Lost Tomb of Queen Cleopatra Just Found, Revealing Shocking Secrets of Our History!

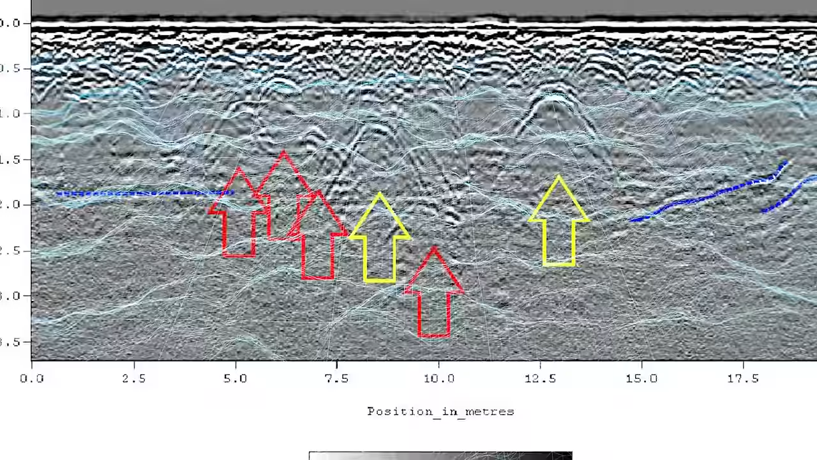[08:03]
Ground-penetrating radar has also been utilized, enabling archaeologists to penetrate beneath the surface and detect any tell-tale signs of hidden chambers or structures.